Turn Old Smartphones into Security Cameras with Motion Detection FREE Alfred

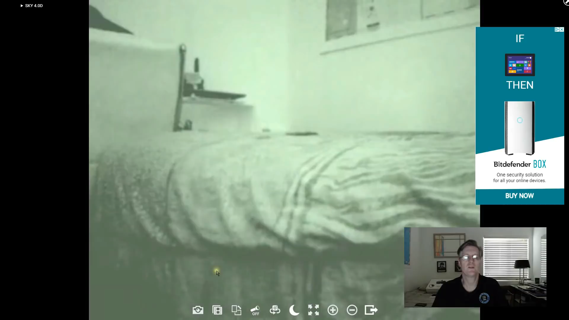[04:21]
So let me show you these other icons down here. The first one is a snapshot. If you click it it takes a snapshot and saves the image down on your hard drive.
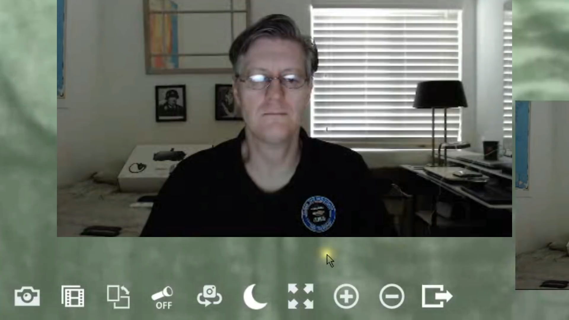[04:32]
This will do a video recording. And remember it will automatically do the video recording for you whenever it detects motion. And that might be anywhere between a five second or even a 35 second video that you can then view later. You can rotate the image.
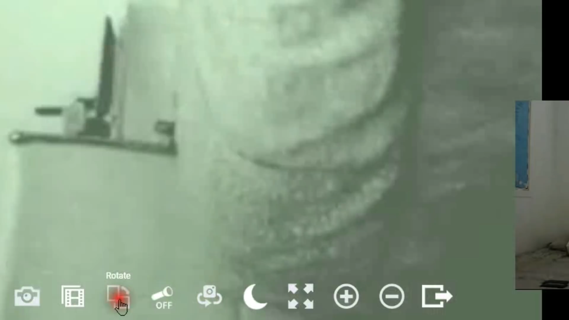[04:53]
And then if your smartphone has a flashlight you can turn it on. So let me go turn off the low light filter. Turn off the flashlight.
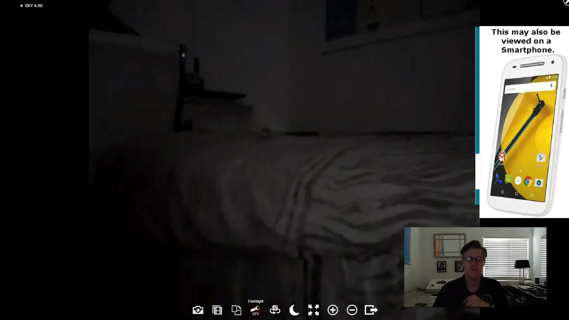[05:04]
There we go. It goes back to dark and you can turn on the low light filter. By the way the low light filter on my other phones that I've been working with already for the last few nights. Works great just like you see here.
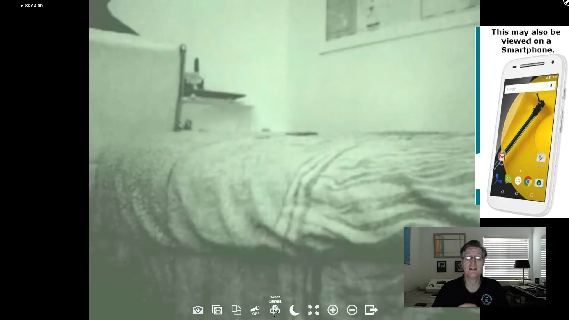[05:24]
You can switch the camera too. Because most smartphones have a forward-facing and a rear-facing camera. So if we click that now it's facing the other way. So you can actually put one of these smartphones in the middle of the